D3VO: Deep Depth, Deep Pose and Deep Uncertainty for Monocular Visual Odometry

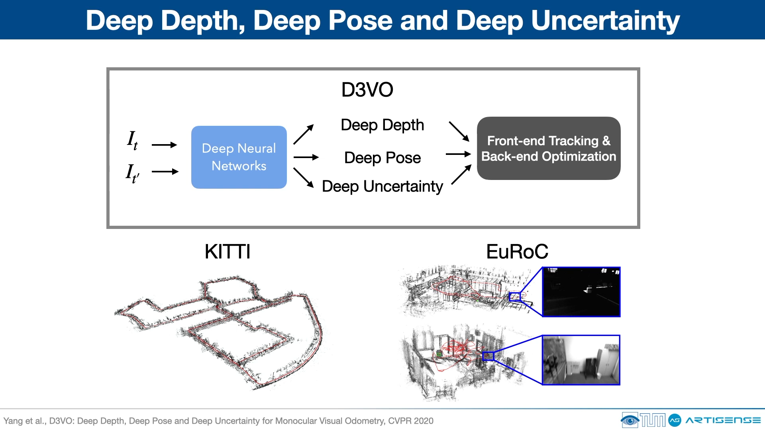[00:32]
D3VO integrates the three estimations tightly into both the front-end tracking and back-end optimization of a sparse direct odometry framework. Evaluation results show that D3VO can deliver comparable results to state-of-the-art stereo, LIDAR, and visual inertial odometry while using only a single camera.